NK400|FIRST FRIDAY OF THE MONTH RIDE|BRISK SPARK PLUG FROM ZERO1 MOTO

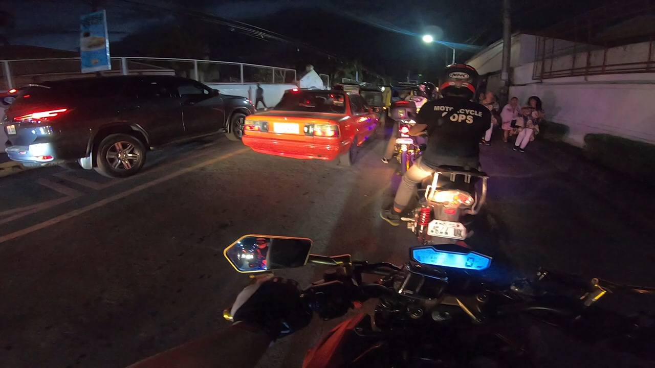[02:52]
Yung estudyante, tapos yung ibang uuwi galing office. Kaya yan na Sir Paloma.
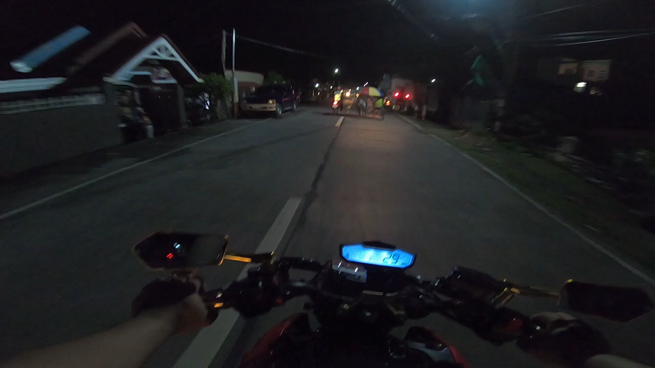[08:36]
So, mag-iingat lang tayo sa pagdodrive dito kasi maraming bata sa tabi ng tulad yan.
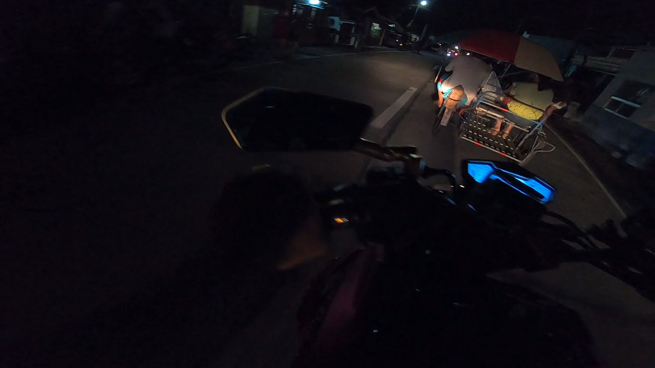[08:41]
Maraming bata sa kasyada, saka merong mga yan, mga padyak-padyak na ganyan, syempre. Problema lang natin parking ng motor. Sana safe naman siya dito kasi baka hindi natin alam.
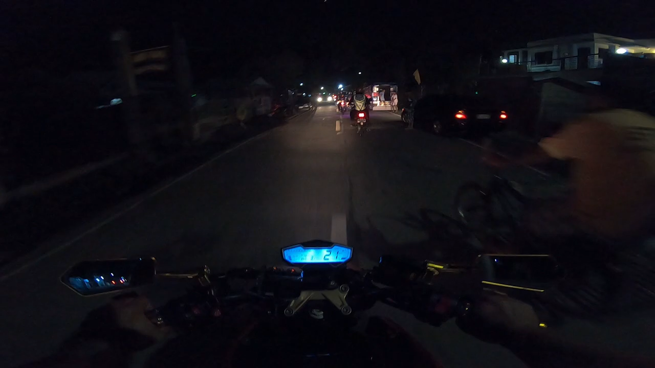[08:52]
Sa ganitong lugar, di ba? Baka makakorsonadahan or mapagtripan. Ay, dito na. Oo. So, yung park saan? So, ayan, dito na pala. Ay, hindi pwedeng mag-park doon ng motor.
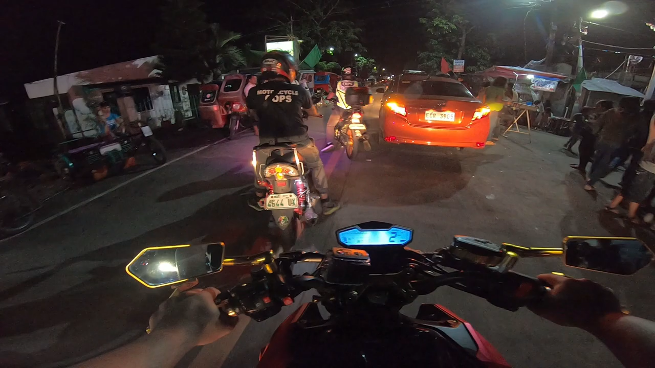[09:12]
Kasi, pag tumigil ka dyan, kuya.